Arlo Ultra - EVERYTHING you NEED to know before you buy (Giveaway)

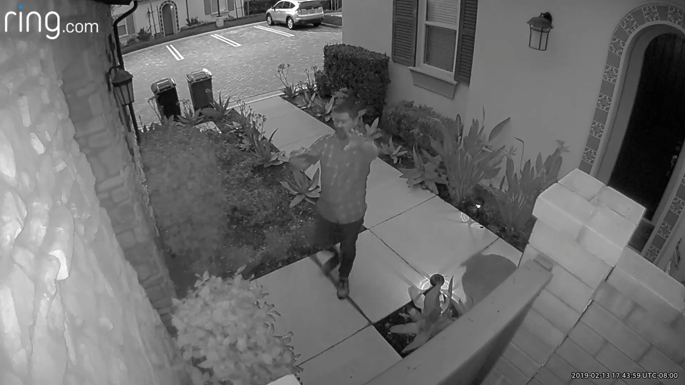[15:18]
So if we see, you can see that the Ring has night vision on already, but the Arlo is still shooting in color.